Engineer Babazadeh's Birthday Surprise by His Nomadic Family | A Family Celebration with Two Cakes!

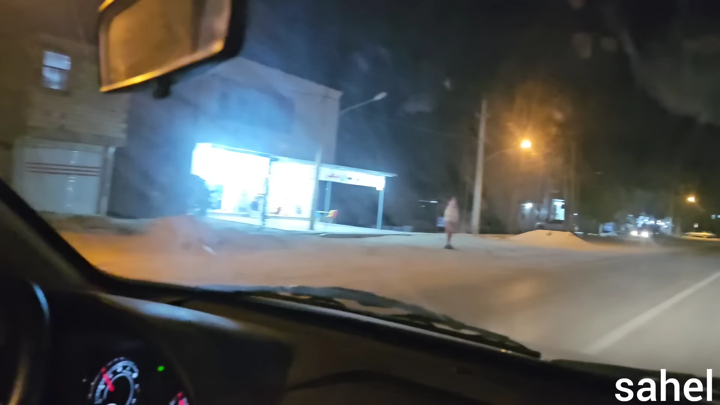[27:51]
Oh my God, there is a speed bump right here. It's just so hard.
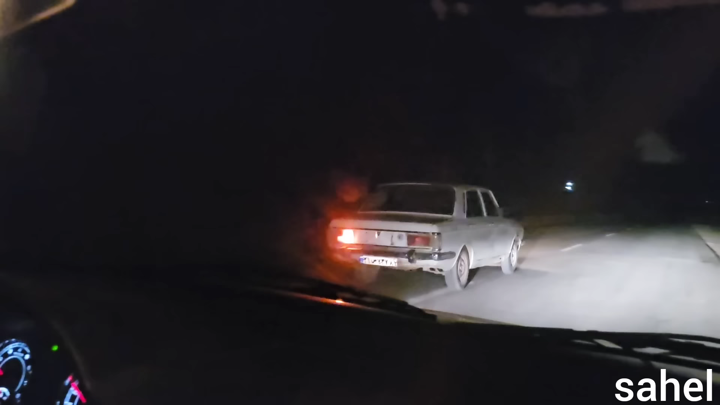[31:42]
They can see that this person is not driving in this road. He's not used to driving in this road.